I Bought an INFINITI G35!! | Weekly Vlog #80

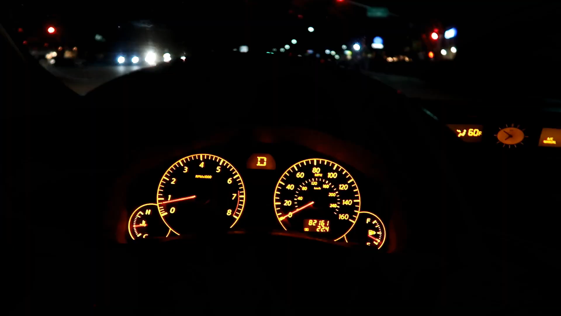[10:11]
All right, guys, I'm almost home, but I'm not actually gonna go home.
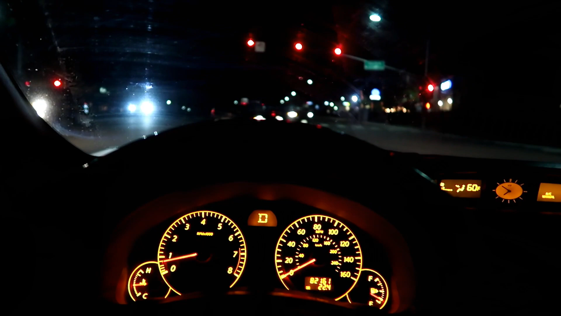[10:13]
This is gonna be my 0-60 right now. This would be awesome. Oh, there it is. Woohoo! Okay.